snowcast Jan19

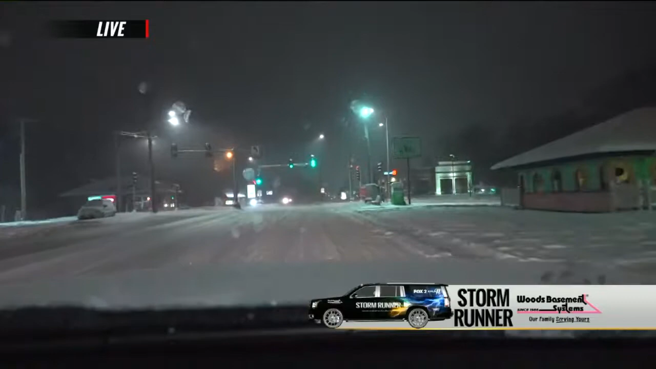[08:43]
A live look, Erica, now on Manchester, Rock Hill, Glendale area. We just saw a plow go through, so that's a good sign. But still, rocky on those roads. I think you might get to where you need to go. Don't try to be, don't have to. We'll be right back. Yeah. They're not alone.